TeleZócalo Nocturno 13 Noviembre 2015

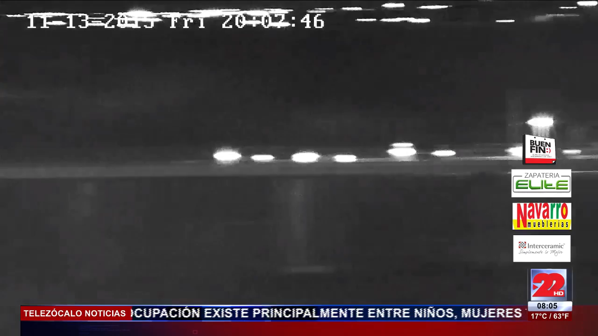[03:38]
Como lo podemos ver, ahí está. Más o menos algunos 40 minutos por el puente internacional número uno. Vamos a ver el puente dos.